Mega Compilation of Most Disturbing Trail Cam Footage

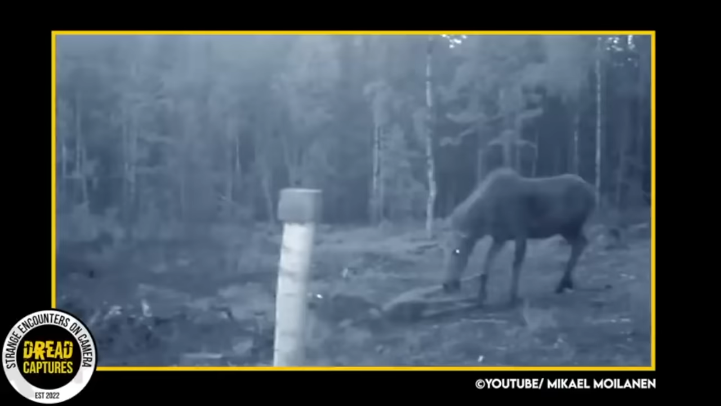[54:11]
The calf is clearly dazed like it just took a punch. Mother continues to guard her young, probably wondering why in the heck he's having trouble getting to his feet. As they stumble towards the camera, another wolf emerges and goes in for the kill. An up close battle ensues and then all four of them are off the camera.
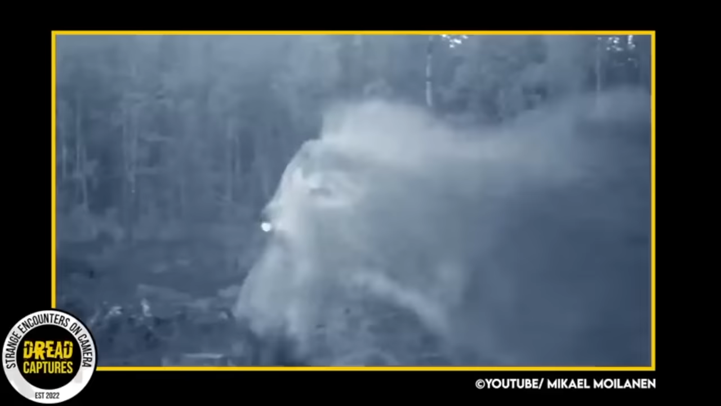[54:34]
I immediately think the worst,
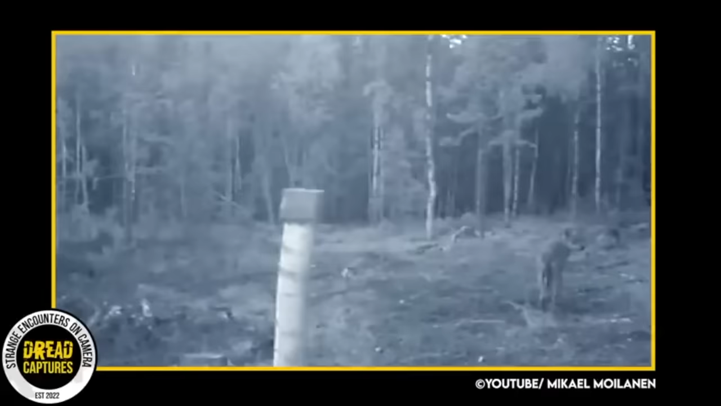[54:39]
but then you see the wolves retreat off into the woods and they wouldn't leave a kill. And the trail camera owner said not to worry.
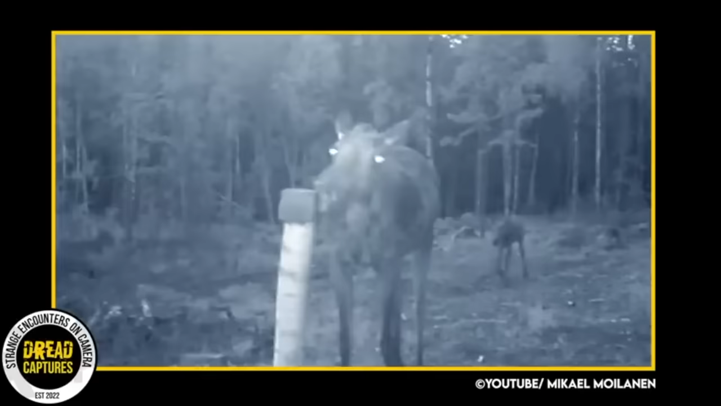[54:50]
The mother and calf showed back up on camera a few days later, healthy and happy.
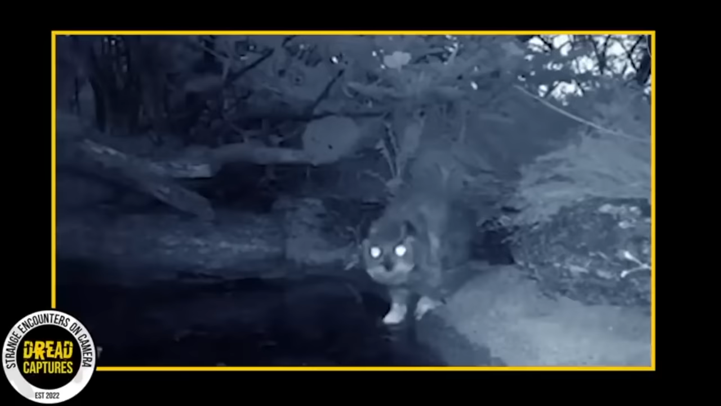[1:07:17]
He comes to the watering hole looking for prey or to take a quick drink. Boom. A snake jumps out of nowhere and attacks this unsuspecting owl.
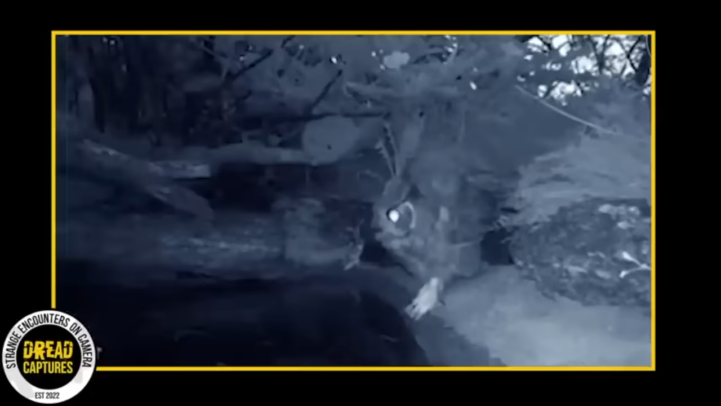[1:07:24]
As we watch again, the owl dips one foot into the water.
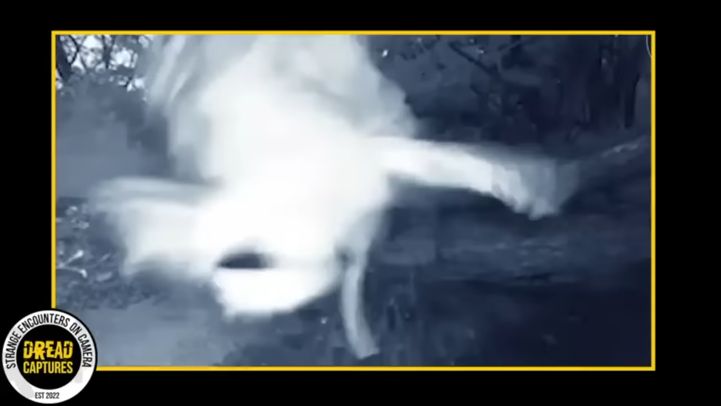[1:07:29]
And wow, the snake lunges out of hiding and takes a snap at the owl. Pretty crazy camera capture.
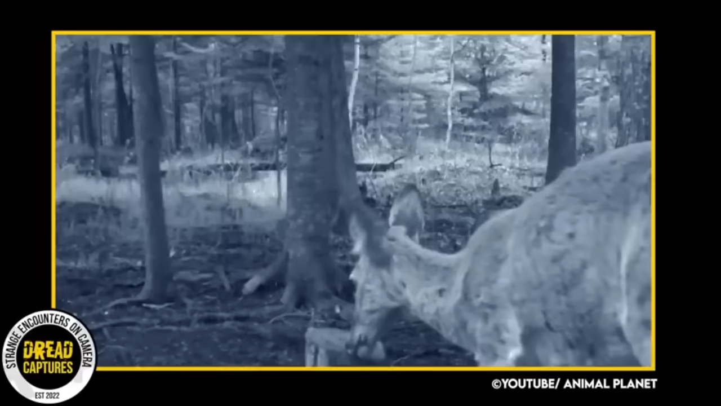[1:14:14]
Or these pictures could tell a story, and the story could be that there is a creature following this deer, and just happened to get caught in one of the pictures. Like I said, the camera snapped three pictures.
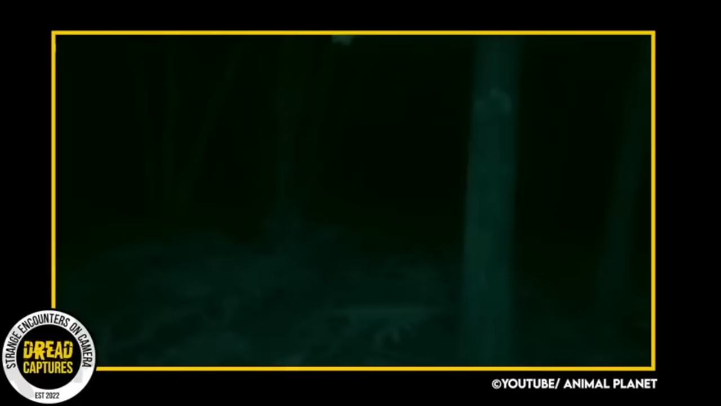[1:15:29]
He's not looking for notoriety or an award for finding Bigfoot. He's just a hunter who has pictures that he can't explain. So, what do you guys think? The photo definitely gets my wheels turning.
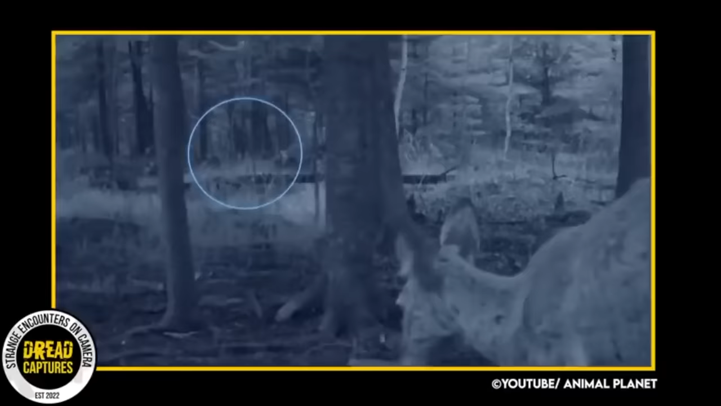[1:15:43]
Did Craig capture a photo of Bigfoot on his property? Or is he just the victim of a well-orchestrated hoax? I'll let you guys decide for yourselves.
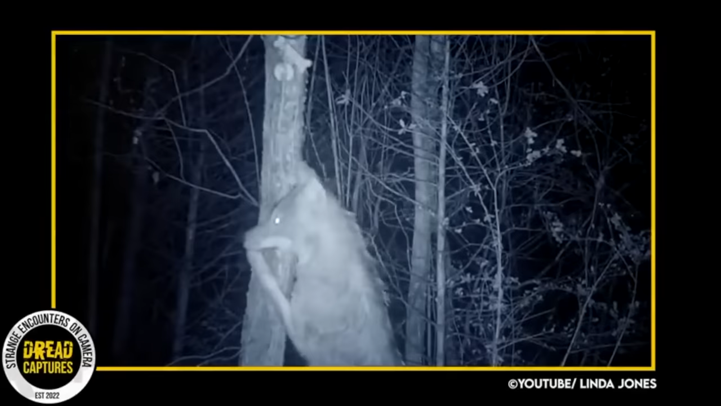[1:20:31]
And if you look a little closer, you can see there's a dog bone tied or somehow attached to this tree and he wants it. What he does next is very impressive. He scales right up that tree, keeping his eye on the prize. Now I have seen videos of similar things, but I've never seen a wild coyote caught on a trail cam doing it.
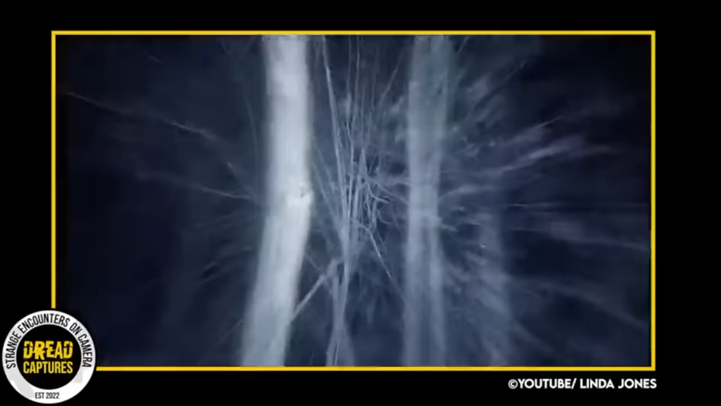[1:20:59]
Now I will say I have never once seen this, a coyote in a tree. I can't imagine walking out to work one morning and seeing this.
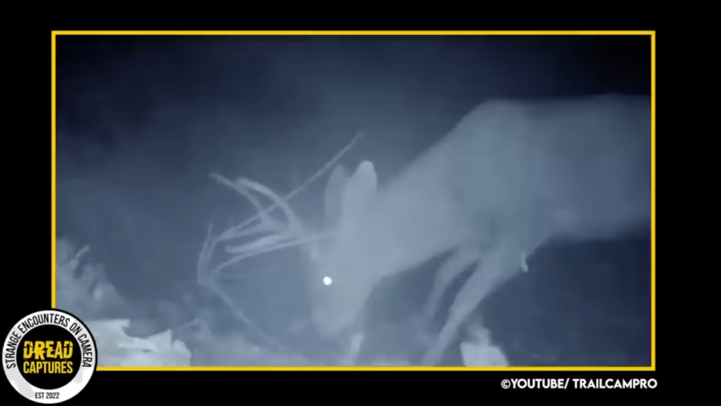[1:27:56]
This next clip shows a nighttime battle of two bucks. Most likely in rut. You see a buck tumble down a small embankment.
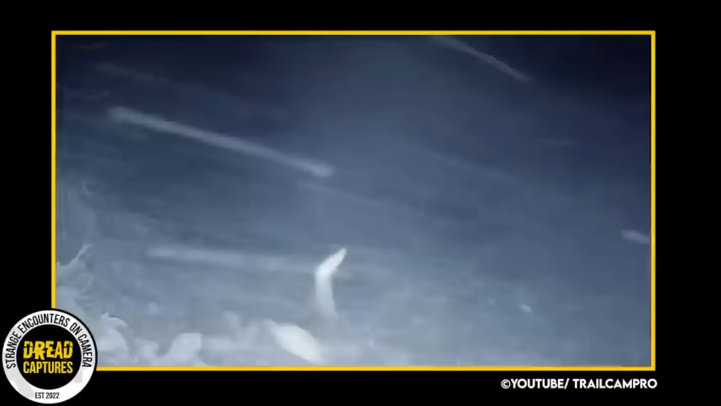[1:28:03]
Then smash. Another buck antler butts him off the top. What a great capture.
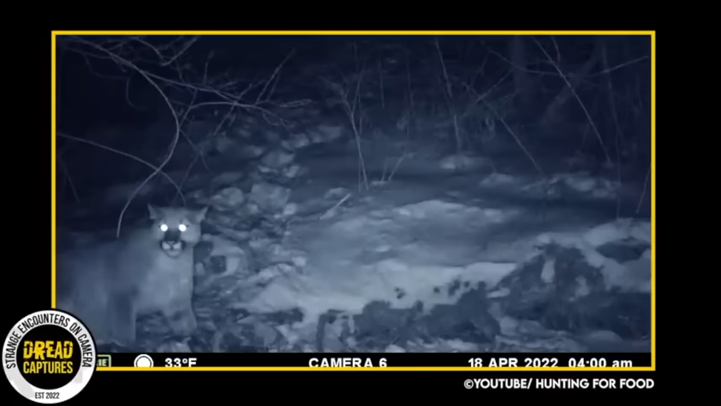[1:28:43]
It captured the mountain lion coming and going. Feeding. Day. Night. It attracted a few other animals. But the best part is when
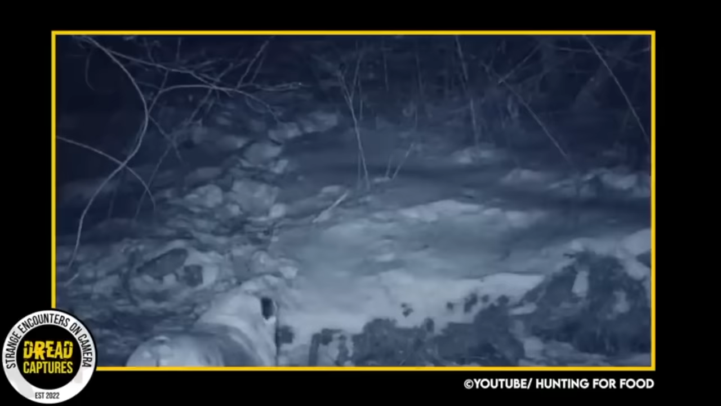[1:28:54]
his 15 year old English bulldog Dozer discovers the carcass. And there he is. But one night Dozer shows up on the trail cam sniffing around doing his thing.
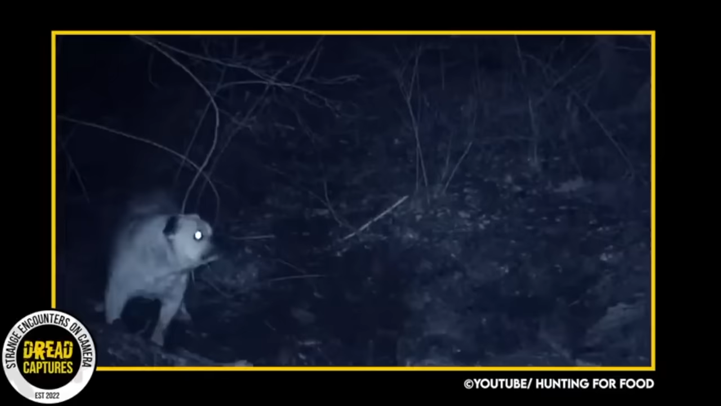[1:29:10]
But he's not alone. Those eyes in the background. They belong to the mountain lion. It looks like Dozer smells the cat. He smells that something's in the area. He turns around and sees the cat and then rushes him. Dozer's probably none the wiser that that cat could lift him up and just carry him away. Nevertheless, Dozer struts back in view of the camera while the lion slinks away.